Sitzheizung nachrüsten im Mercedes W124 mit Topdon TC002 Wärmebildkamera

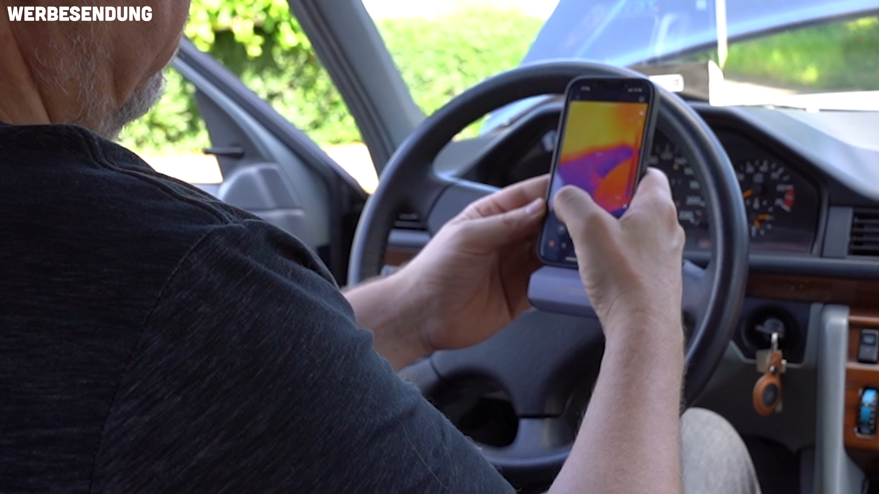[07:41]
Und jetzt kann man sehen, was warm und was kalt ist. Und das Ganze machen wir jetzt mal mit der Sitzheizung.
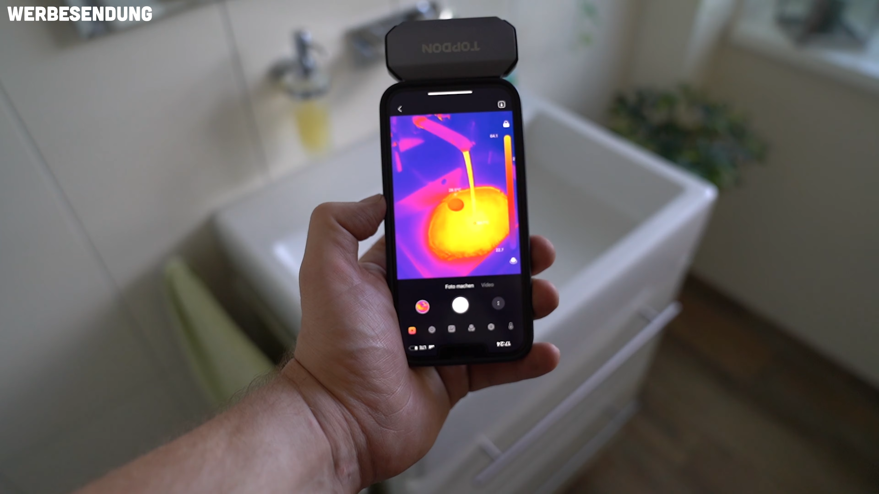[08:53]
Und was auch witzig ist, da stand ich gerade. Da habe ich quasi mit dem Boden erwärmt. So, das packe ich jetzt ganz gut wieder weg. Weil das brauchen wir, wie gesagt, beim Busumbau nochmal.